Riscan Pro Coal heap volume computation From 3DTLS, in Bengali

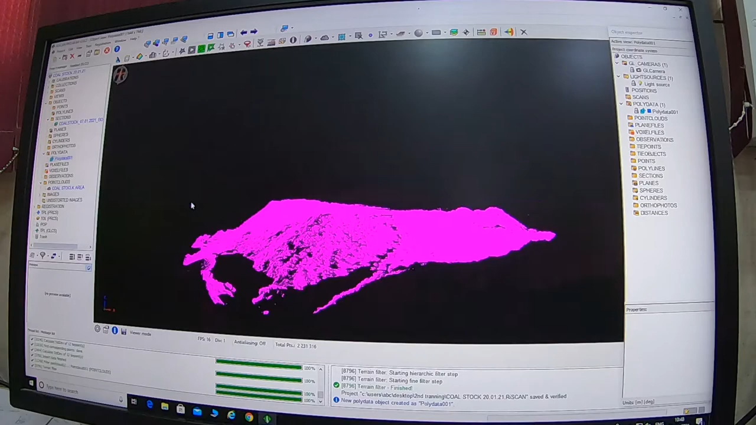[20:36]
কারণ আপনি যখন একটা ভলিউম বের করবেন তখন আপনাকে
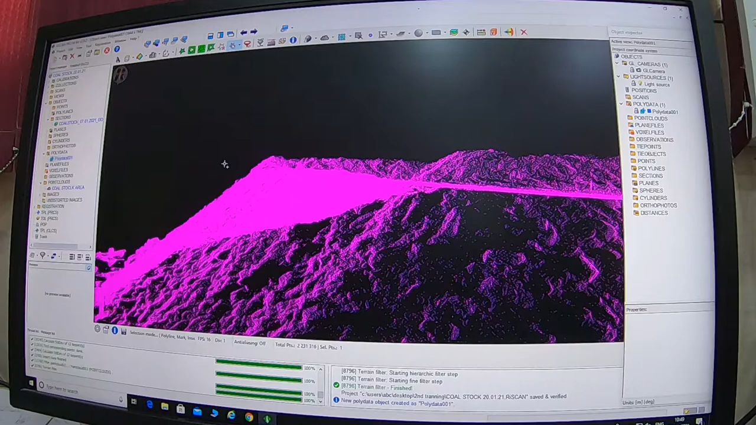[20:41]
অবশ্যই একটা আপনার যে সার্ভেড
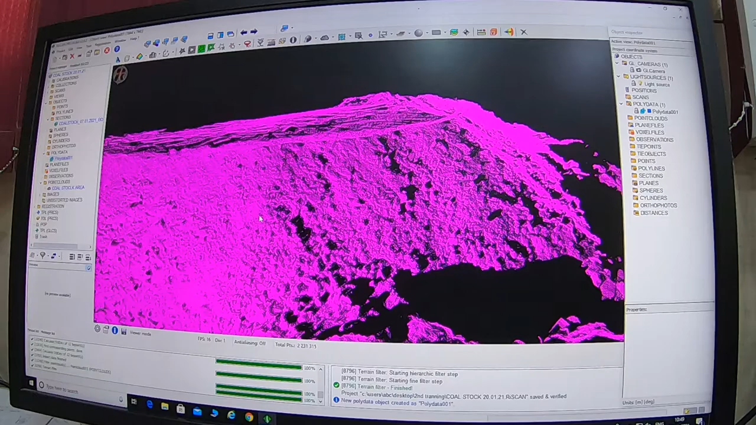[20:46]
এরিয়া বা এখন আমরা এই পয়েন্ট ক্লাউড ডাটা থেকে আমরা পলিডাটা ক্রিয়েট করব।
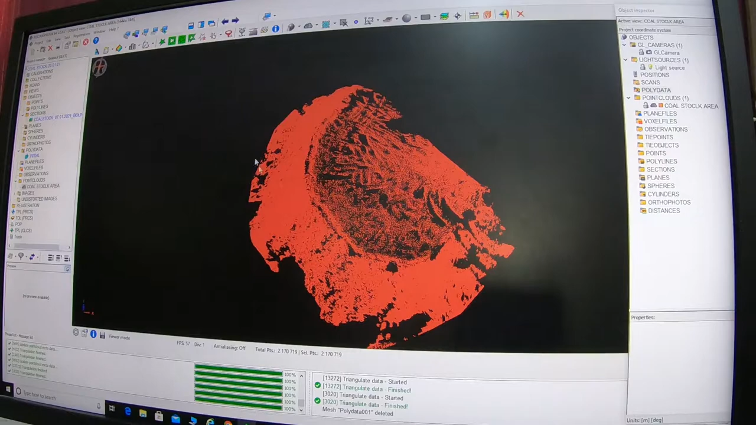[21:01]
এরপর আমি কপি সিলেকশন ইনটু নিউ পলিডাটাতে ক্রিয়েট ক্লিক করলাম, আমার একটা নতুন পলিডাটা এখানে ক্রিয়েট হয়ে গেল।
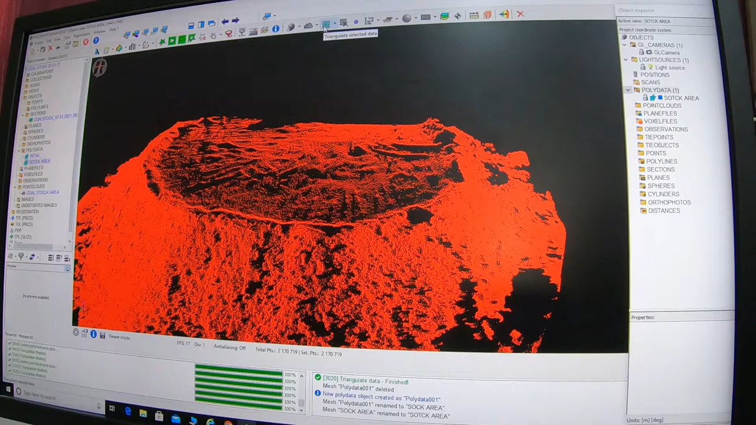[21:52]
ট্রায়াঙ্গুলেট সিলেক্টেড ডাটা আমার এখানে ম্যাক্সিমাম ট্র্যাঙ্গেল এজ দিলে তখন আছে তখন বললাম ট্রায়াঙ্গুলেট।
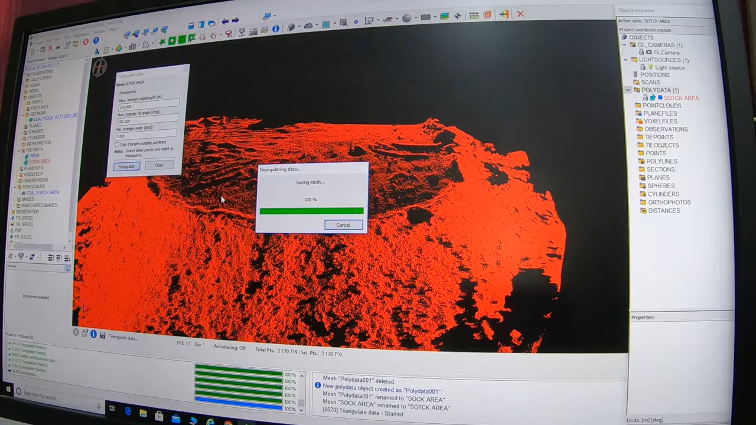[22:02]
ট্রায়াঙ্গুলেশন আপনার কমপ্লিট হয়ে গেল।
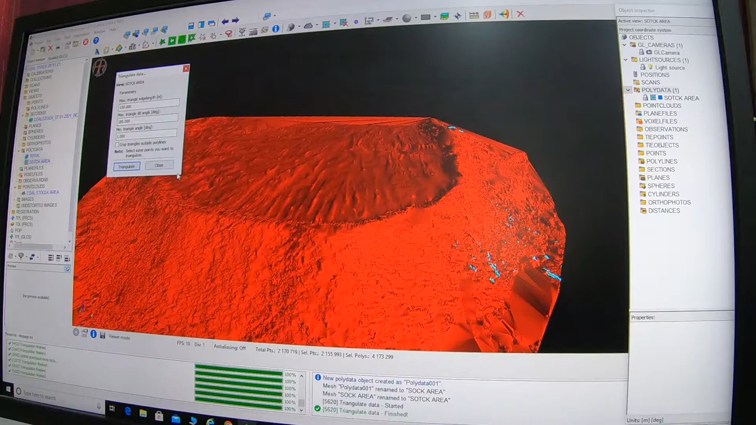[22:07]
এরপর আমি কী করবো, এটাকে আমি হাইড করে দিলাম।
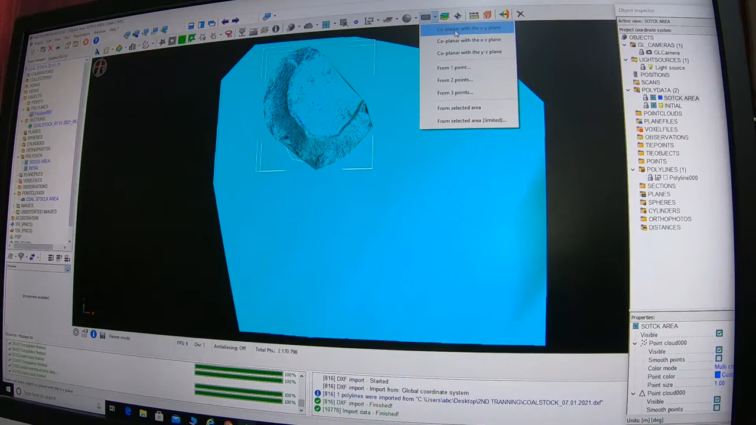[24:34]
ক্রিয়েট কো প্লেনার উইথ এক্স ওয়াই প্লেন, এক্স ওয়াই প্লেন দিলাম। এখন দেখুন এখানে একটা আমার
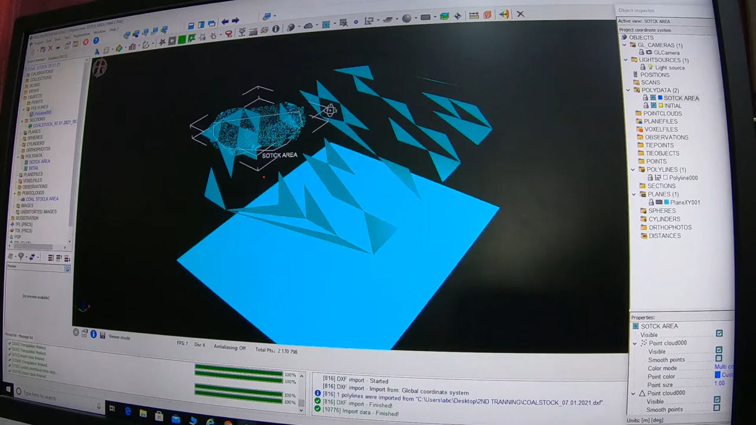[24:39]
প্লেন তৈরি হয়ে গেছে।
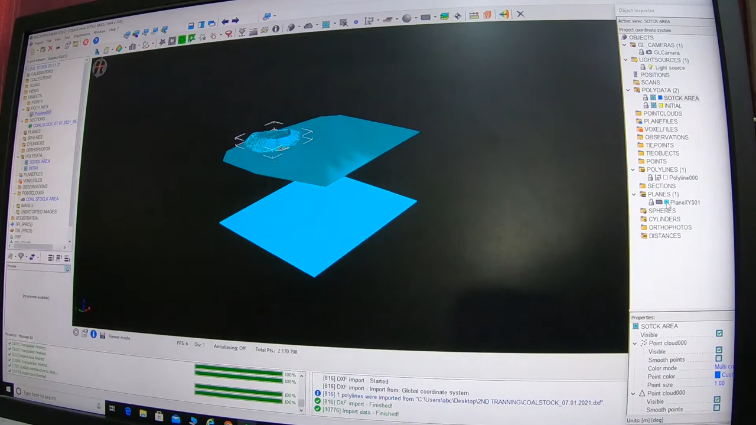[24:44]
এই প্লেনটার আপনি কালার এখানে চেঞ্জ করতে পারেন, এখান থেকে আমি যদি মনে করেন অন্য কালার দিবেন অন্য কালার দিতে পারেন। এটা প্লেন তৈরি হয়ে গেল।
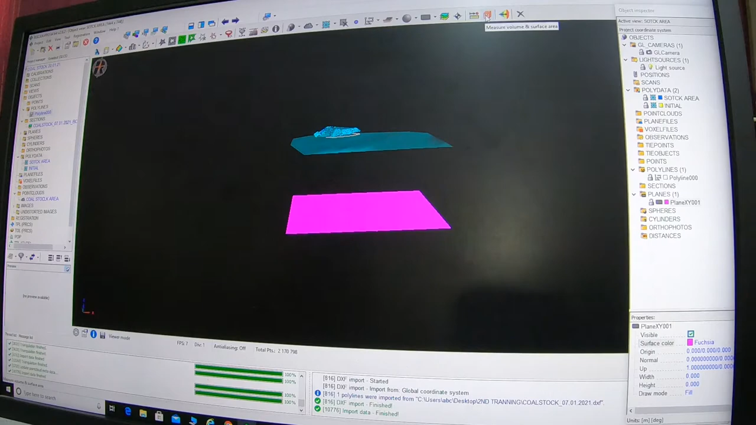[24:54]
এরপর আমি যাব ভলিউম বটন, ভলিউম যে আইকনটা আছে এখানে আমি ক্লিক করলাম। ক্লিক করার পর এখানে থাকবে রাস্টার মেস